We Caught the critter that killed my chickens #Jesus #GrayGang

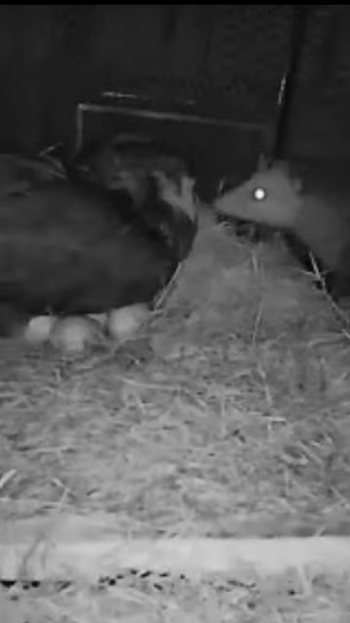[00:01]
Whenever a possum finds a chicken coop, they can do some serious damage.